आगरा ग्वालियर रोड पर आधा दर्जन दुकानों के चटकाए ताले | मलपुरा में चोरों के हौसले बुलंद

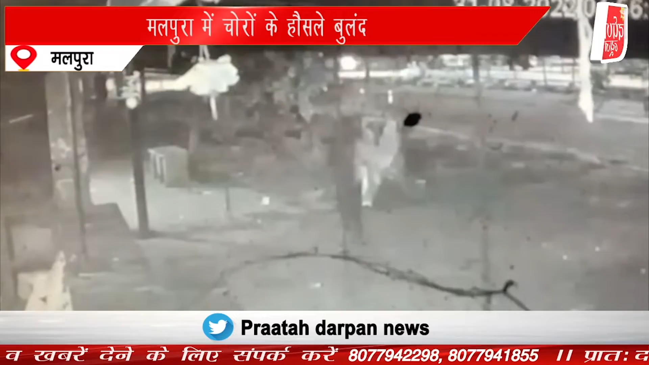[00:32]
चोरों की चोरी की पूरी घटना सीसीटीवी कैमरे में कैद हो गई है। चोरों ने दूसरी घटना पास ही बक्से की दुकान पर की,